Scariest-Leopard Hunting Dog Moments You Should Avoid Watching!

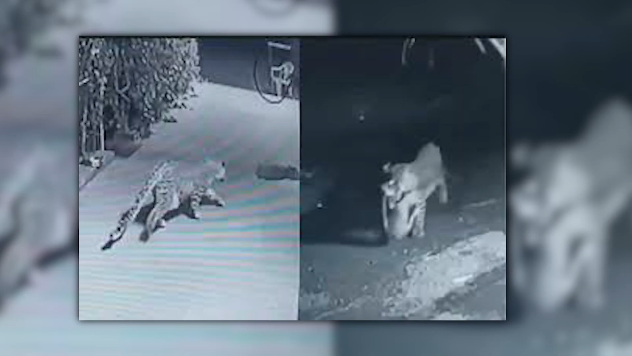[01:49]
Hunting at night is one of the leopard's strengths compared to domesticated dogs that are neither nocturnal nor diurnal.
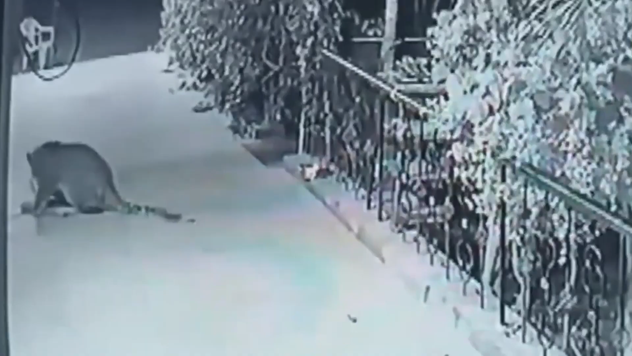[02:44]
For leopards, the best way to get at dogs is hunting at the dead of night.
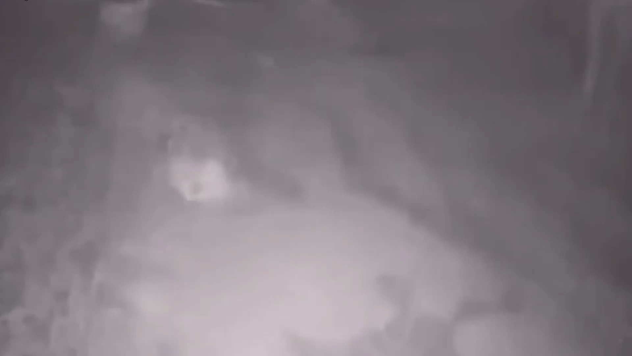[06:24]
In most scenarios, one dog doesn't stand a chance against a leopard or a jaguar in a one on one combat situation. And that can clearly be seen in this clip. Take away the intervention of the second dog, the leopard would have crumbled the dog it already captured as its prey.